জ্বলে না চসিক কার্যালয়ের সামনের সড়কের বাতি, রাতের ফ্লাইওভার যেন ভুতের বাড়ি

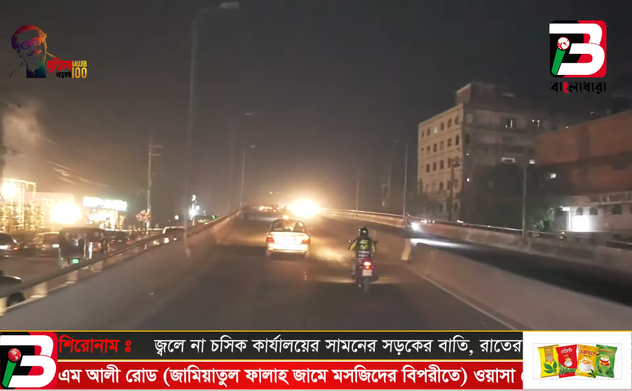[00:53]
जी सी गामी लूप्टिर्यो एकी अबस्था, लेम पोस्ट आछे, किन्तु शेगुलो जले ना,